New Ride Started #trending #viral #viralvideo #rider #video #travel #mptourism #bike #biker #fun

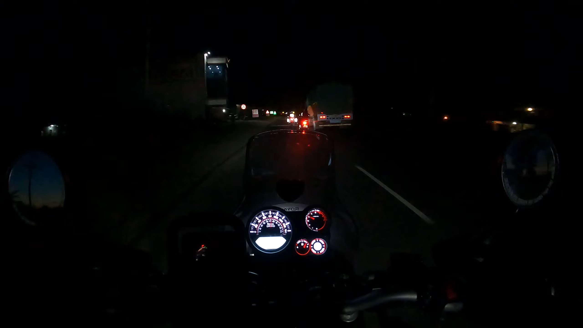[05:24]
पास जो है क्लियर वाट लाइट्स लगी हुई है तो विसिबिलिटी काफी अच्छी हो जाती है उससे राइट भाई लोग सोब पहुच चुके
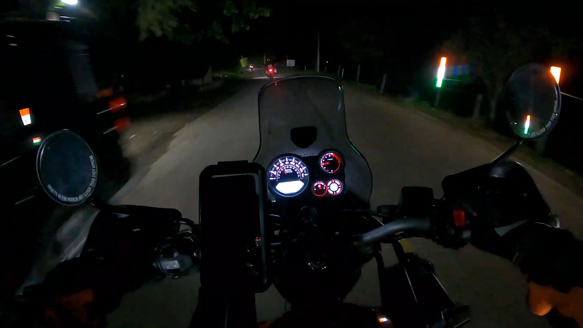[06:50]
रहे हमको पूरा भूपाल क्रोस करके जाना पड़ता तो यह है जुगार्टी रैफिक से मशने का मेरे दोस्तों जी हां देखो तो सही क्या काफिला जा रहा है शांदार अल राइट सो पहुच गए � और